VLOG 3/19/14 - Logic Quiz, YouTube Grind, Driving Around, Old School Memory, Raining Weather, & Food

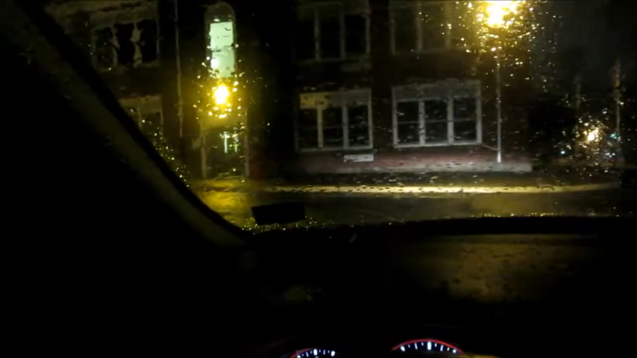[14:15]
hey guys I never showed you guys this before but this is where I used to go to um school when I was younger